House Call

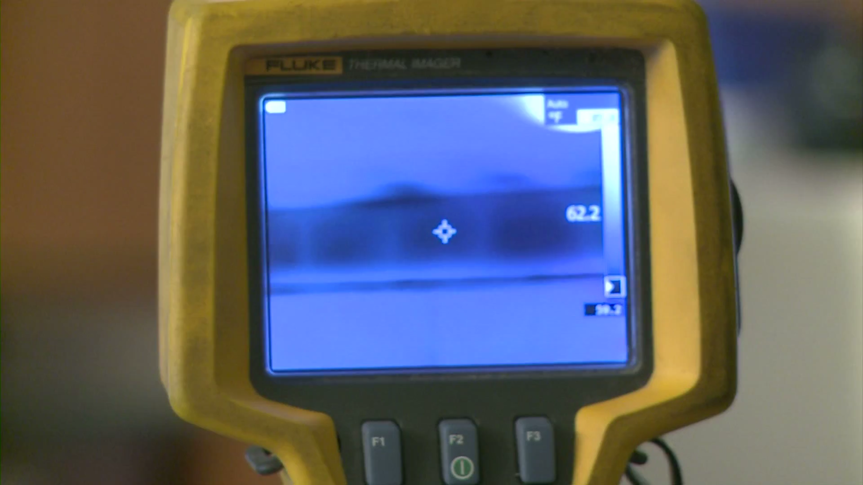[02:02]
An infrared camera helps the Cronin see where the cold air is creeping in. So this is a real cold space.